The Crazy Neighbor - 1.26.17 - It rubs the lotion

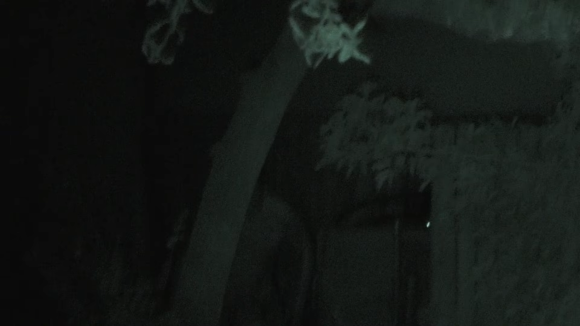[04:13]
Dude, there's an animal in this backyard. Is there what? Animal. What kind of animal? You see that going back? You mean besides him?
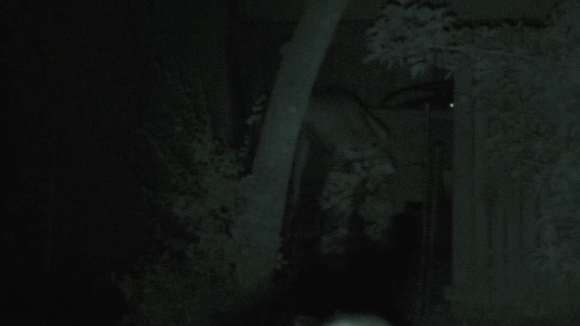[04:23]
On top of his like portable RV thing, there's like an cat. Animal. Oh yeah, you see the light, the his eyes? His cat. Yeah. And he just jumped down and...
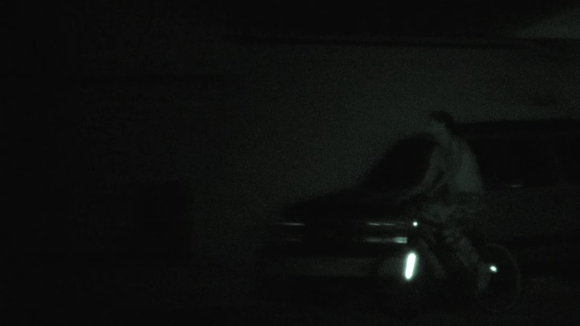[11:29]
Dude, there's a cat. And he's like right there in the backyard. Darren. Darren.